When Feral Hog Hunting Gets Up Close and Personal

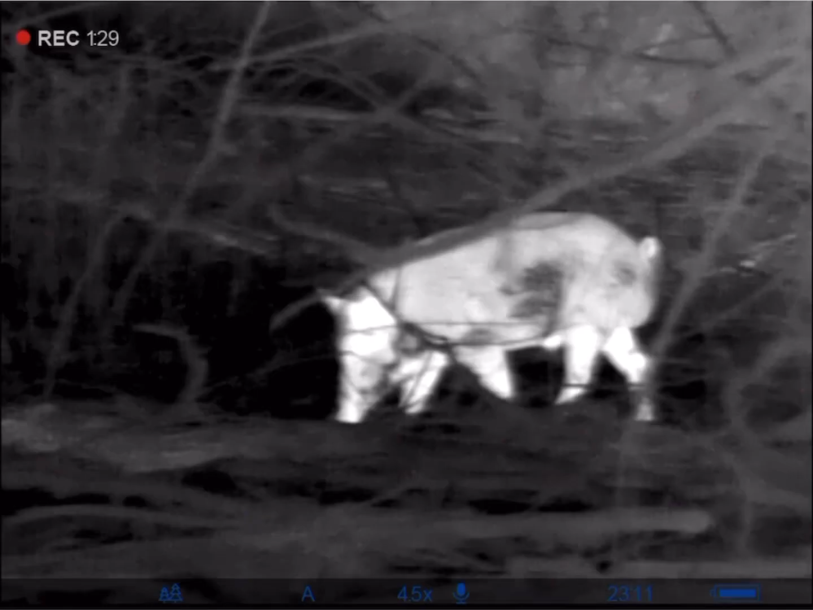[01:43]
Here you can see him start rooting up the dirt and the mud and then he's just going to plop down and waller around in this which feels wonderful
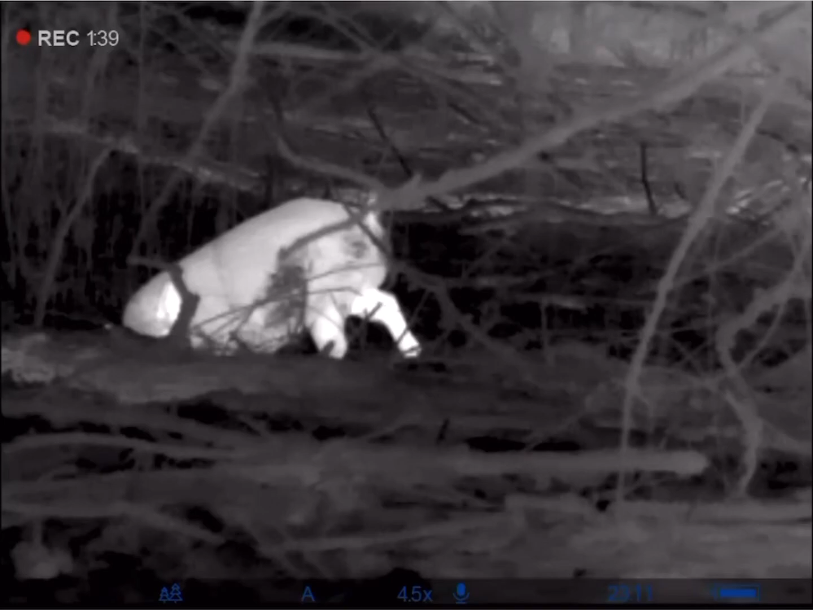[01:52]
for him and it's kind of adorable but this is what contaminates these water sources.
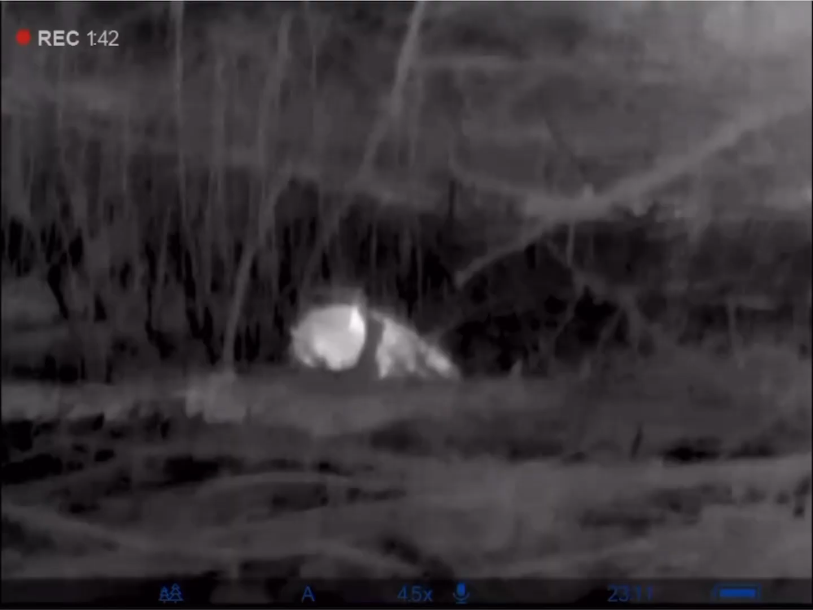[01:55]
So this is really bad for native wildlife and any livestock that might drink
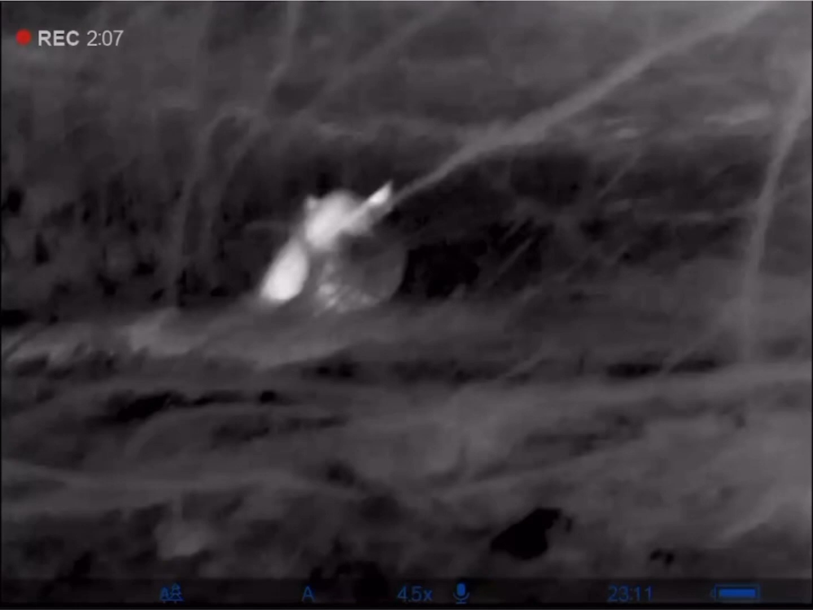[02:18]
Now I can hear every little splash and every little twig break so I know he's getting really close. Not to mention I can smell him real strong right about now. People always think that hogs smell really bad but they don't. My friend D hog always describes it as a burnt maple syrup and I agree with that. It's it's not a bad smell it's just a very distinctive smell of feral hog.
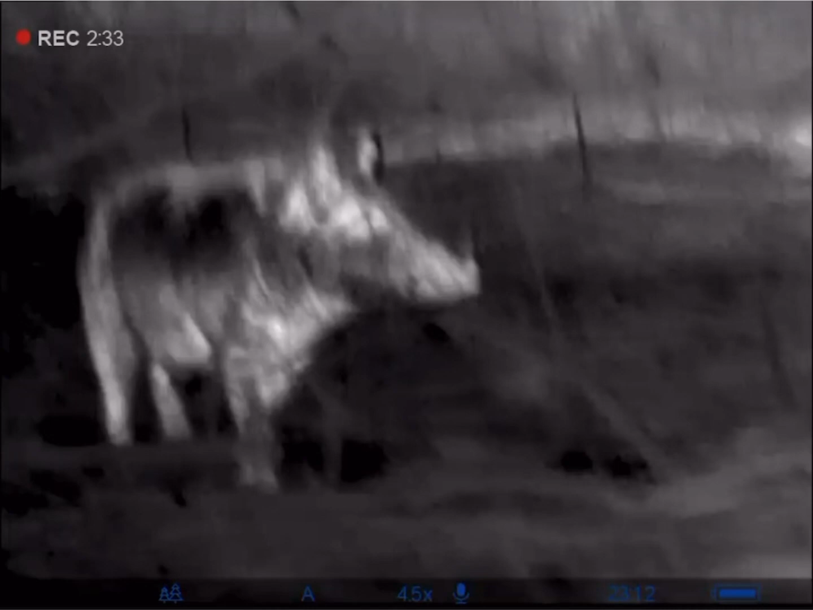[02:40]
You know you know they're there once you smell that but the only time they really smell bad is if they have urine or other stuff running down their legs and then they can get pretty rank but hardly ever. They usually just smell like good old burnt maple syrup. He sees me and he's way too close.
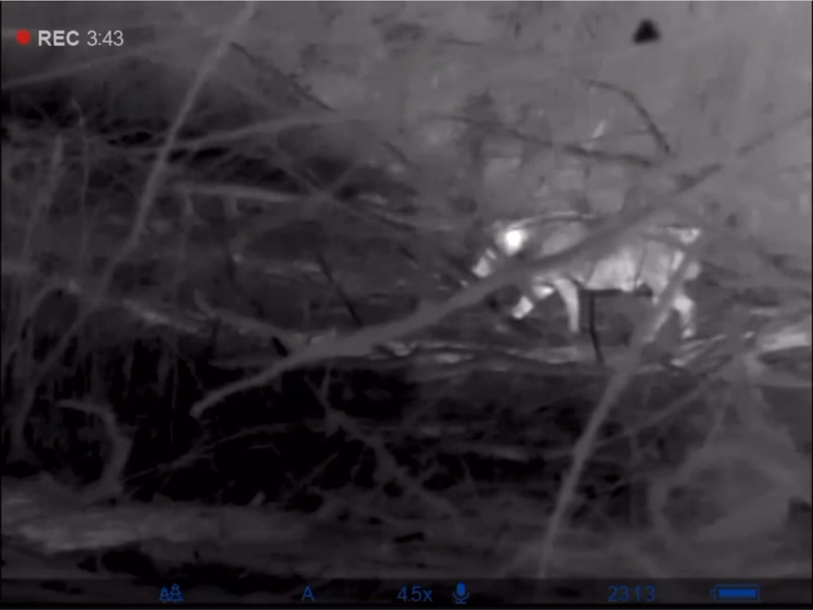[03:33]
Not well not near as well as they can smell but they know something's there and they can most definitely see movement. I've been busted by a bunch of feral hogs just with a little bit of movement so anyone that tells you they can't see has not snuck up on a couple hundred hogs.
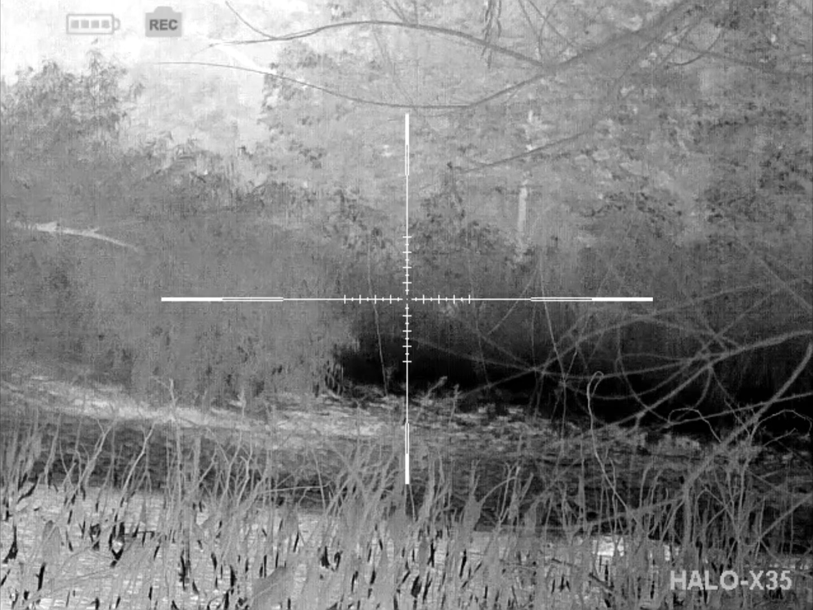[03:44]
Now he's on the far side of the pond which is so much better for me.
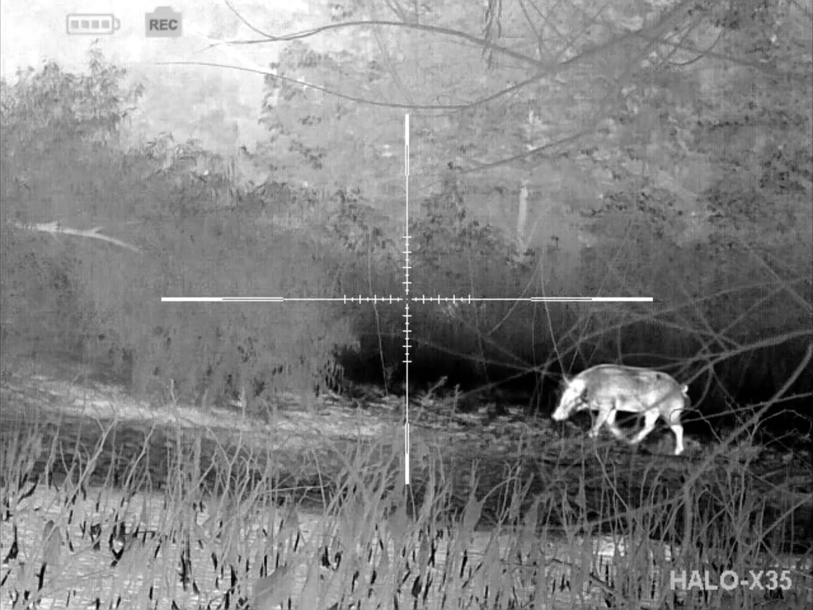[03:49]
I could have picked up my rifle and made a 90 degree turn
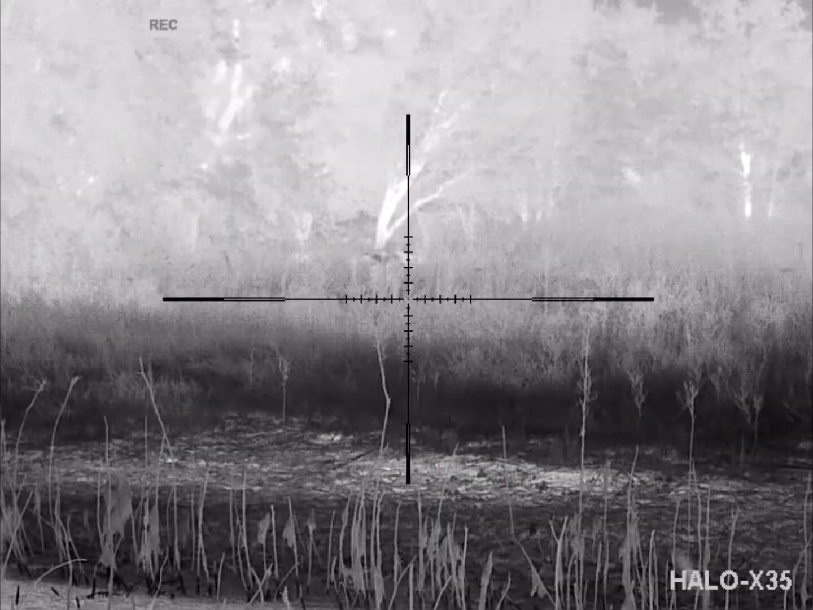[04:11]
So I just held real still. So now he's directly across from me which is great but he's in the tall grass so I can't see him and I can't get a good shot.
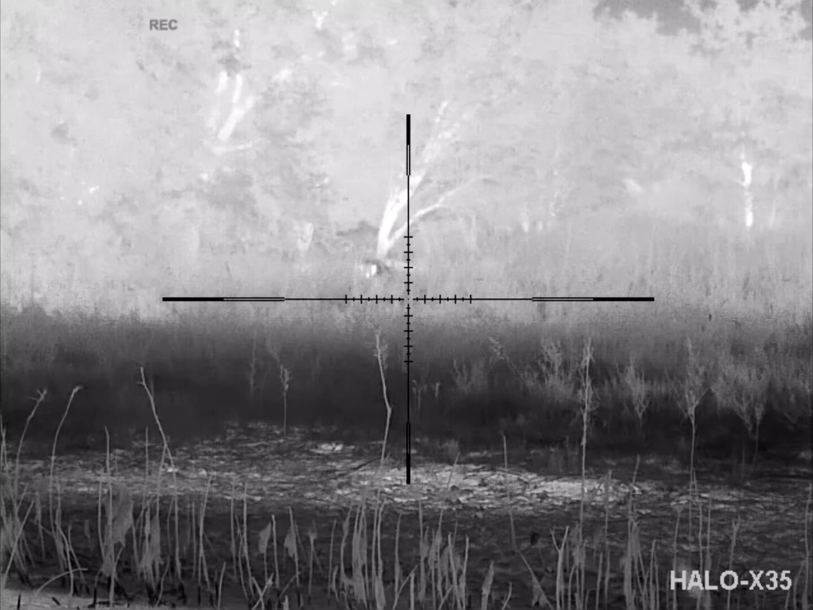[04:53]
I chose boar bag knit because that call has worked for me several times before and as you can see his head popped right up.
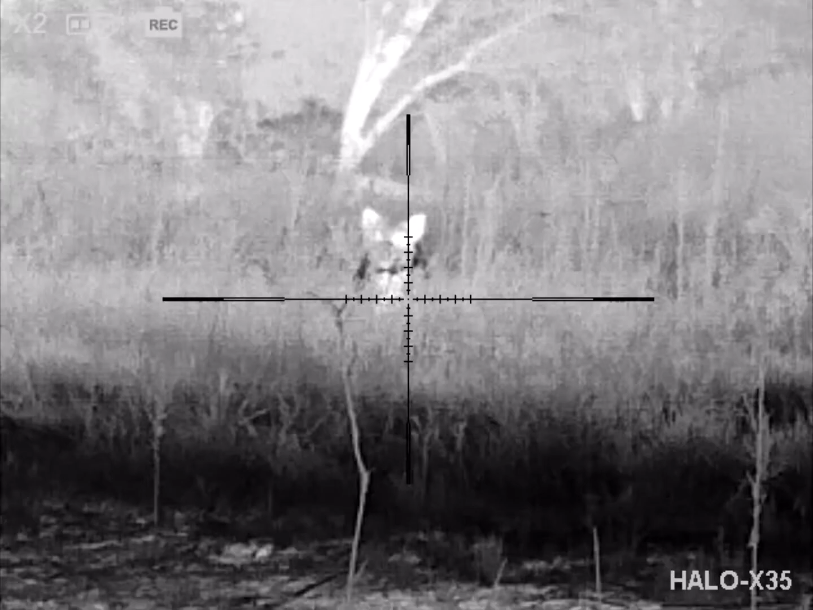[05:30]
So why did I shut off the collar here? Because in the past I've had them come up and as soon as they see there's not really any hogs there they turn around and run the other way.
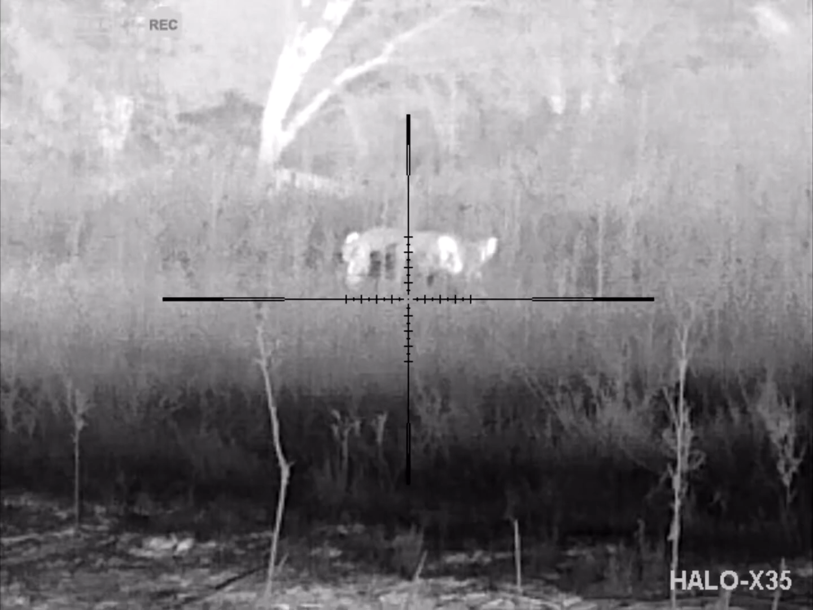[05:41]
Plus he's only about 35 yards away here and this hog collar is in my lap because the bluetooth doesn't work on it so I really don't want him coming a whole lot closer. If you watch closely here in a second you'll get to see him scent marking. He's kind of pawing the ground dragging those metacarpal glands in the dirt and then he shakes his head.
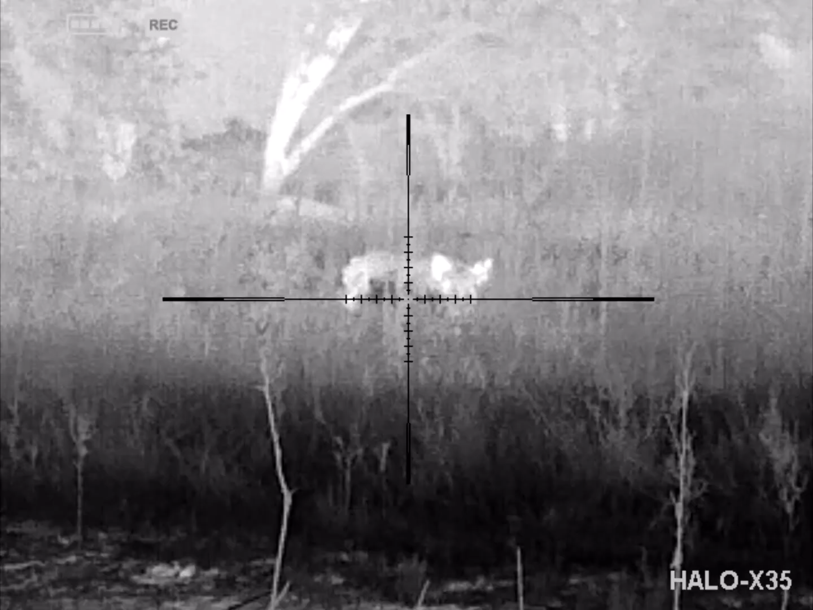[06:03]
There's like pheromones in his spit or these tusk glands and he's spreading those all over too.